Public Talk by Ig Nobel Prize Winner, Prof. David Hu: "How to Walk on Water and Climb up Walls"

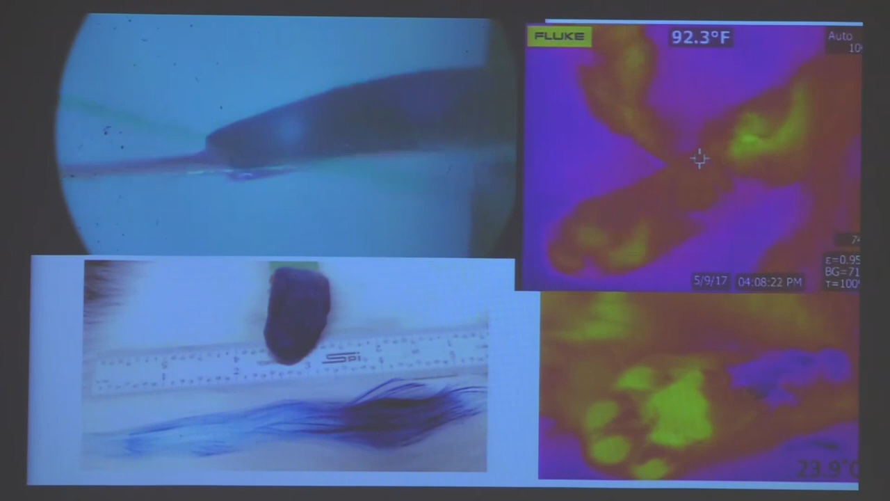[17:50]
On screen: spot 92.3°F
This is actually how cats stay cool. Unlike us, they don't have any sweat glands. The cats only rely on their saliva to keep themselves cool. And there's about two tablespoons a day of saliva. That's about, I think, five milliliters they leave all over their body.
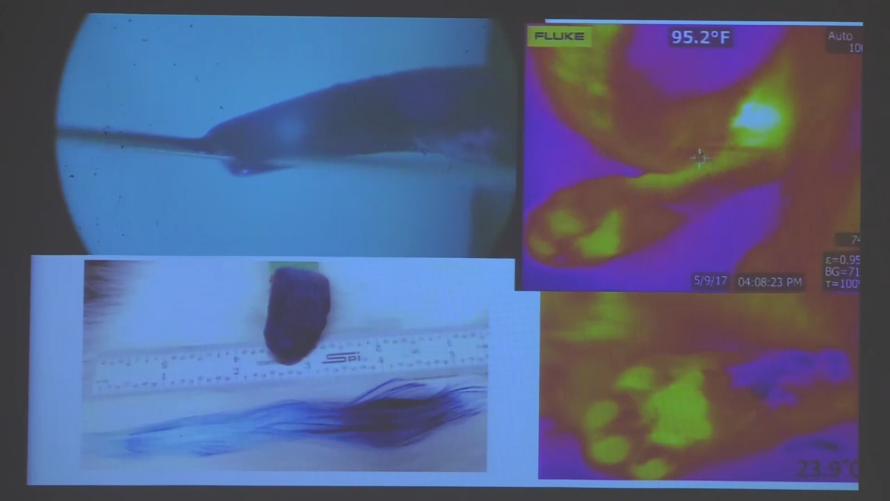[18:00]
On screen: spot 95.2°F
So every time you touch your cat and it's rubbing itself, think five milliliters of saliva. That's about how much they leave every day. So I'm an engineer.